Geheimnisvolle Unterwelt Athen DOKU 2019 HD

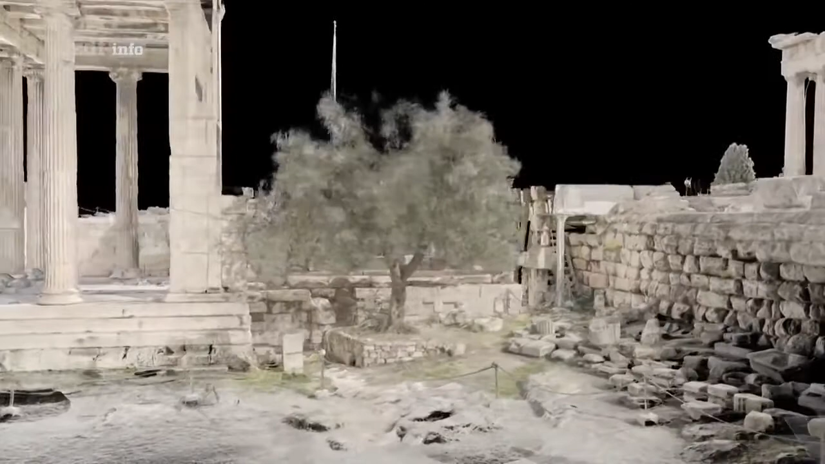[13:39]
Es ist der Olivenbaum der Athene. Wie kommen wir damit klar? Naja, das kriegen wir hin. Der Baum steht unter Schutz.
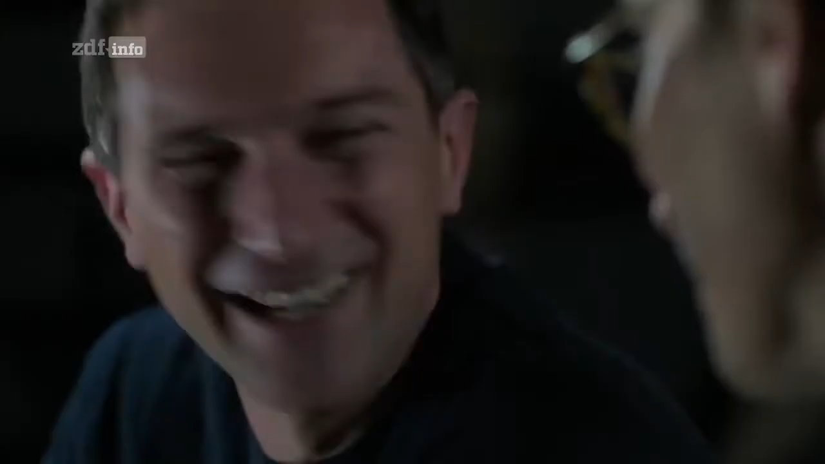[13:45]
Da legt niemand Hand an. Der Baum bleibt.
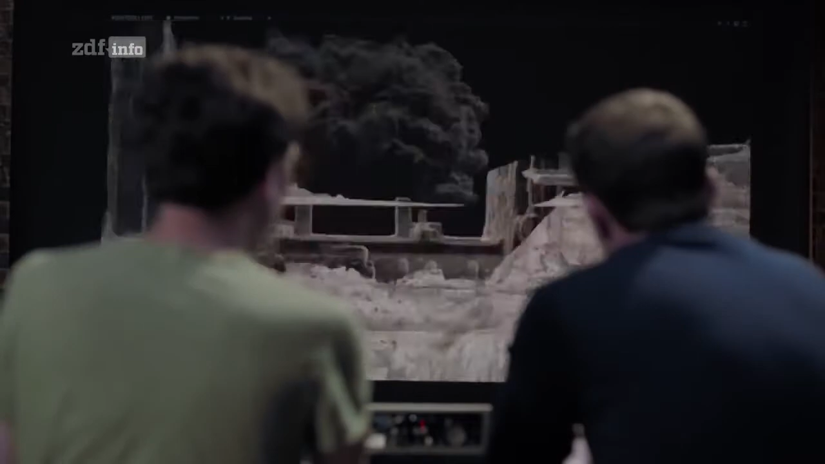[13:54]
Aber schau, in der Nähe des Baumes ist eine weitere geweihte Stätte. Die Karyatidenhalle.
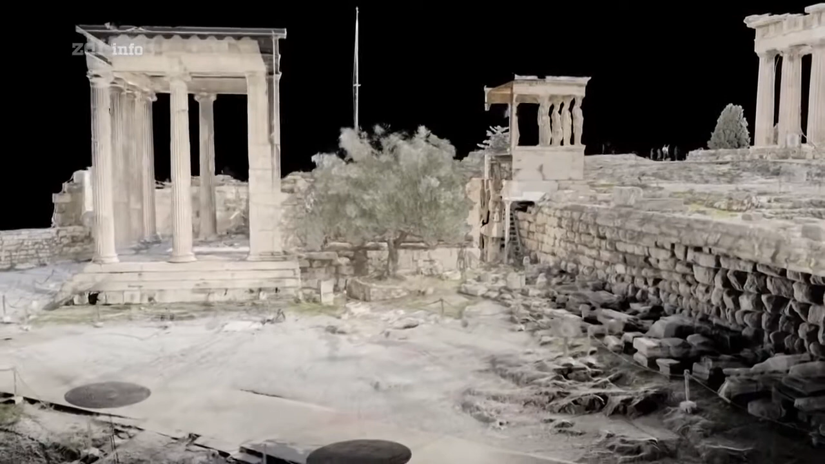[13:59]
Sie liegt etwas oberhalb des Baumes.
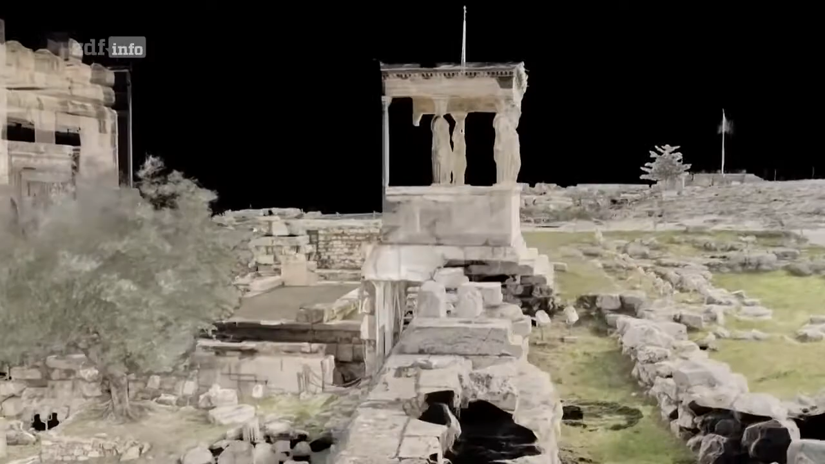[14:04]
Denke an das Grab von Kekrops, dem Ersten. Das gilt es zu respektieren, aber auch zu markieren, sozusagen.
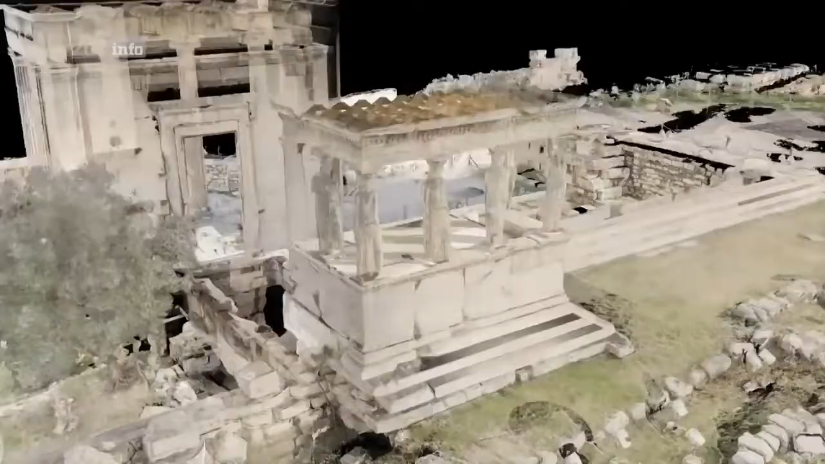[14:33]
Und das Grab des ersten Königs von Athen.
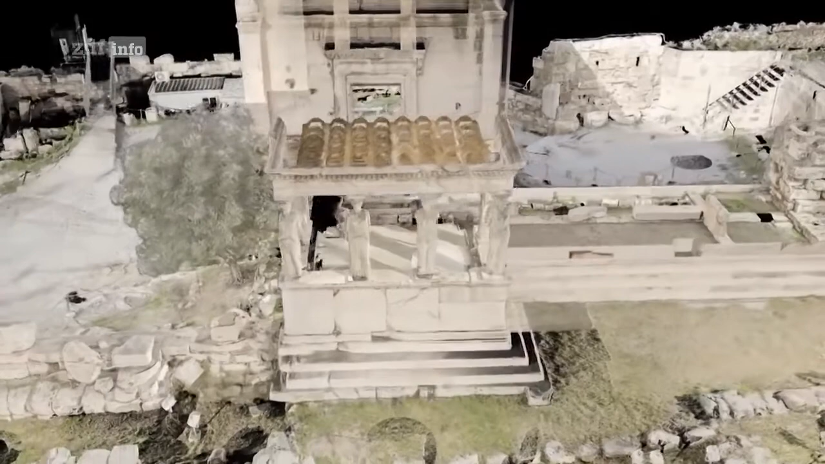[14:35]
Drei geweihte Städten um einen zentralen Tempel,
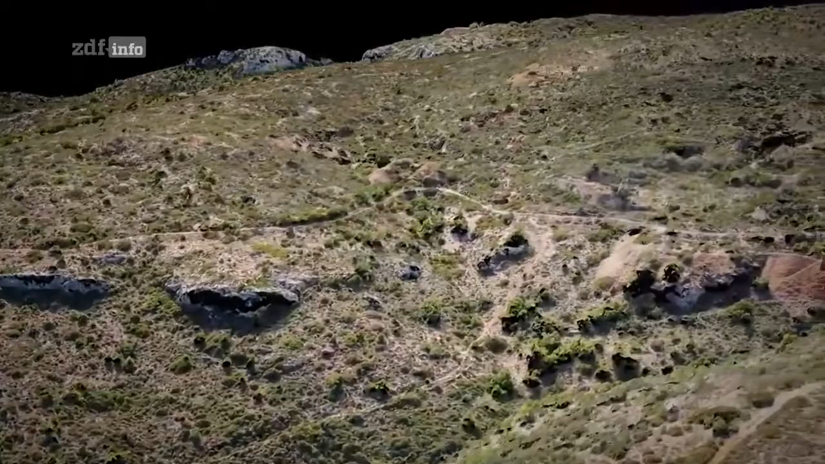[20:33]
Hier wurde es gewaschen,
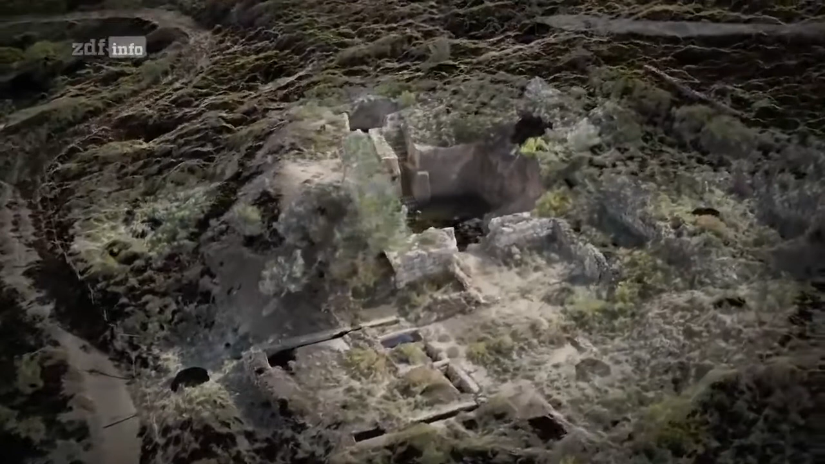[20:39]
zermahlen und anschließend in Schmelzöfen erhitzt, um das wertvolle Silber zu gewinnen.
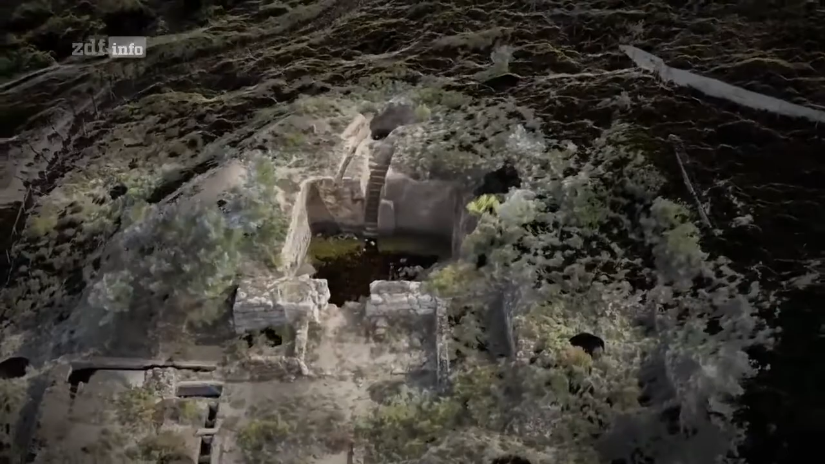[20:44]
Und dies ist nur eine von mindestens 30 bekannten Silber.
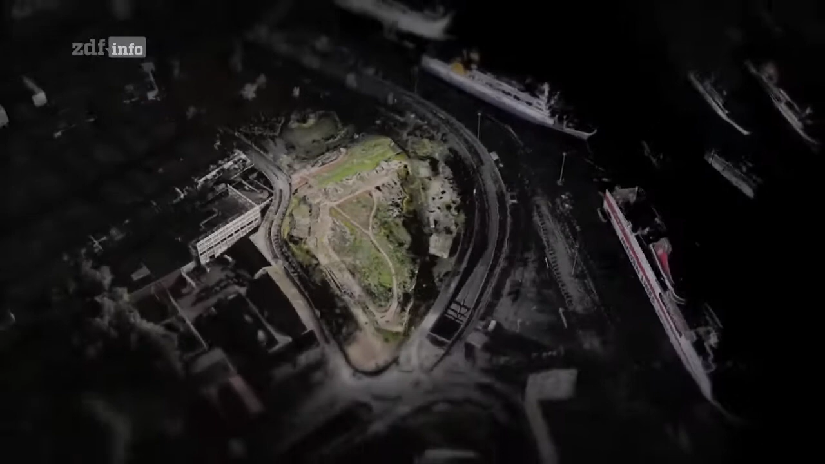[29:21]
Schließlich wurde ein befestigter Verbindungsweg eingerichtet, der vom Hafen bis ins Stadtzentrum von Athen reichte.
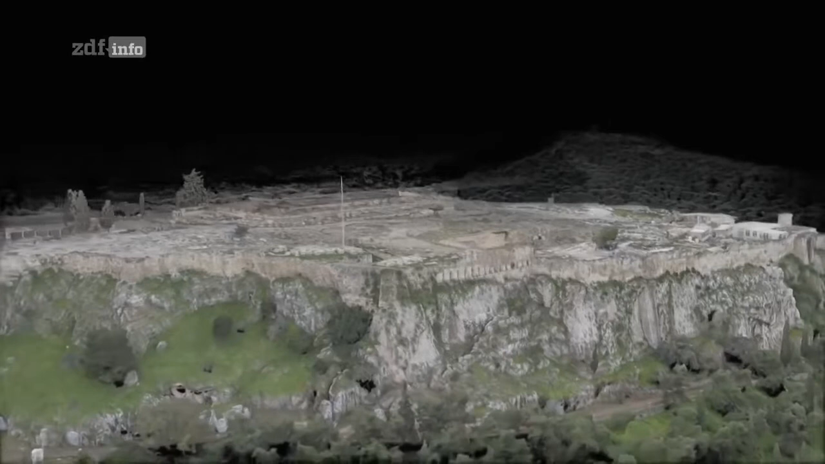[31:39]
um auf den Ruinen der Akropolis neue Bauwerke zu errichten.
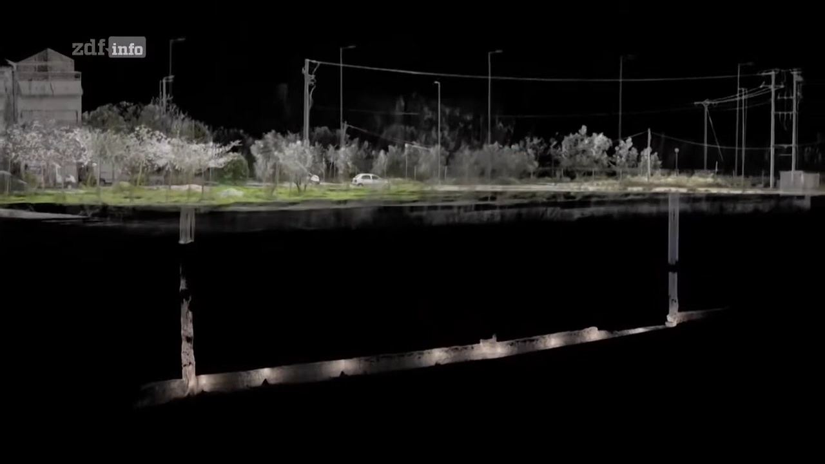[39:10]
Unsere Scans zeigen den Aquädukt äußerst detailliert.
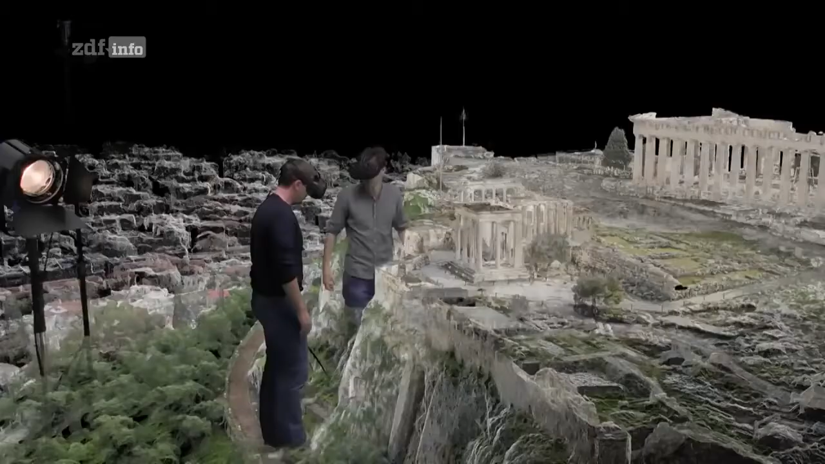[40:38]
Und hier, das schönste Puppenhaus der Welt. Schau mal.
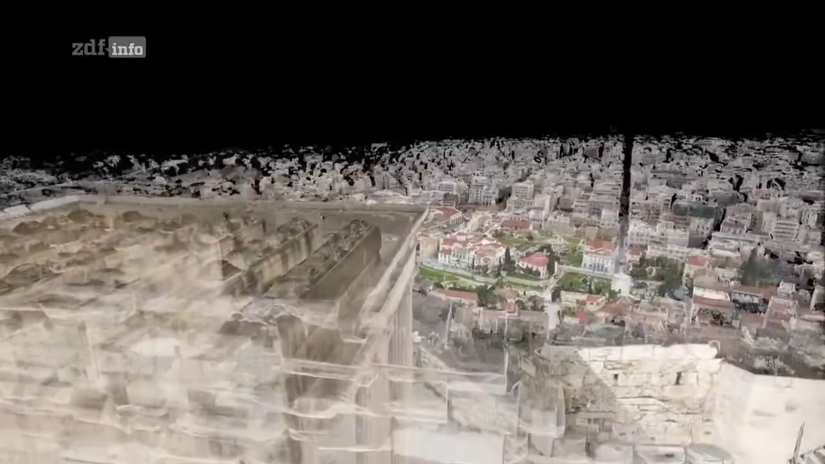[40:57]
Und zurück in einem Größenverhältnis, das uns bekannt sein dürfte.
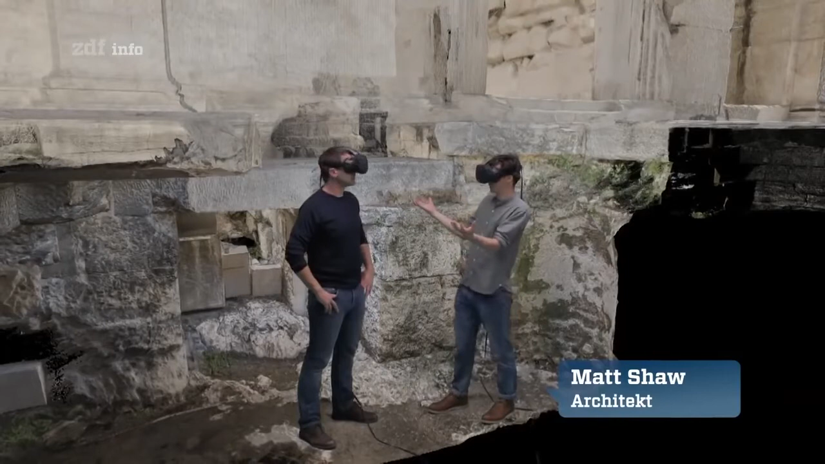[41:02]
Eins zu eins. Nur, dass du hier nicht sein dürftest. In der realen Welt.
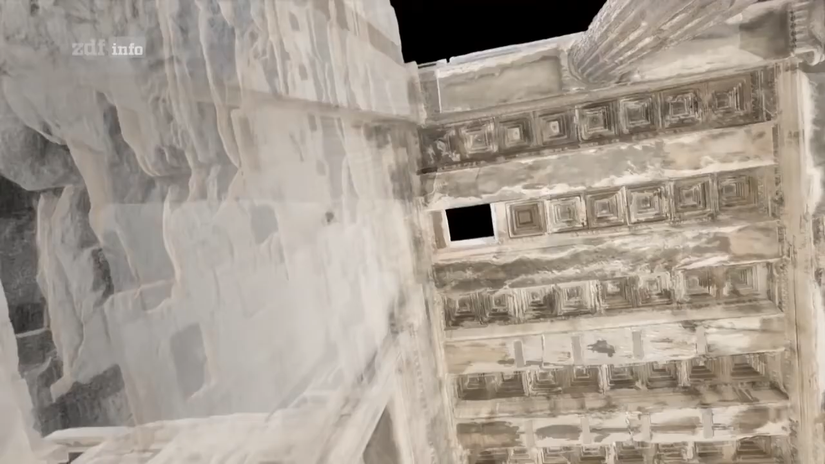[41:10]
Wir stehen auf dem Grund des Loches und schauen an die Decke.